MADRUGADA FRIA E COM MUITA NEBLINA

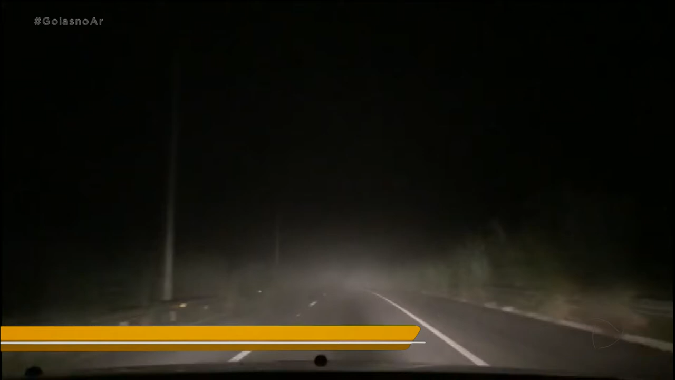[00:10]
que ligue a capital a Senador Canedo, o motorista precisou ter cuidado.